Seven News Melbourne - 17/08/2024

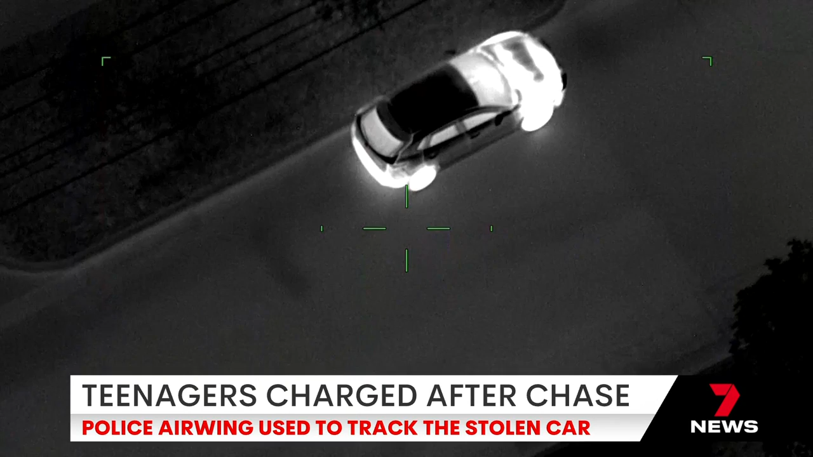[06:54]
Seven News has obtained these pictures from the police helicopter. It tracked the teenagers to Surrey Road where they were quickly cornered by three police vehicles. The driver allegedly rammed one as they tried to make an escape. But the car had nowhere to go. The teenagers were arrested at the scene. A 17-year-old Ringwood boy has been charged with multiple offences, including being a learner driver without supervision and shop theft.
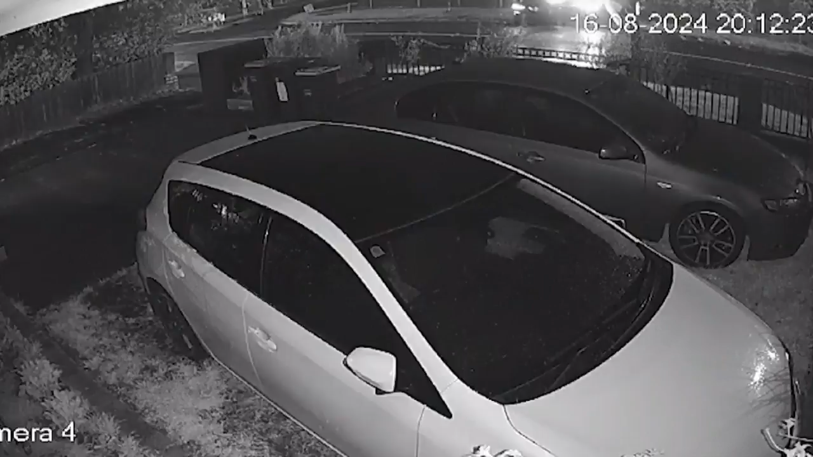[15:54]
Zayna and Aya's mother had just arrived home from work when her car was hit from behind.